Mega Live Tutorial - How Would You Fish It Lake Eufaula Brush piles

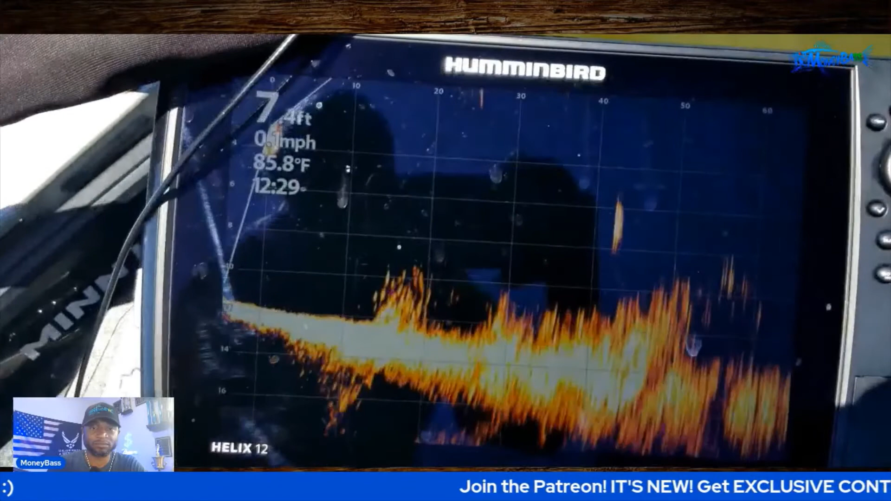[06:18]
On screen: depth 7.4 ft, water 85.8°F
cover and structure i look for when i'm out here there you go on the 360 all right so that is the end of that clip let me go ahead and pause that all right guys so there you go what was the water depth on that let's see i didn't take a look at that let me pull it back up real quick let's see so pretty
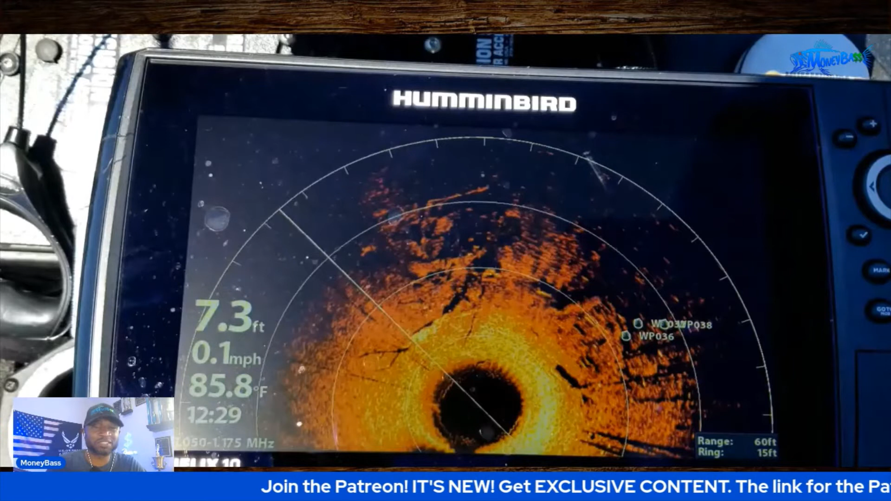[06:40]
On screen: depth 7.3 ft, water 85.8°F, speed 0.1 mph
shallow we're in about seven feet seven so it's probably about seven to ten feet depending on where where um the the structure is where the cover is in that in that shot so from my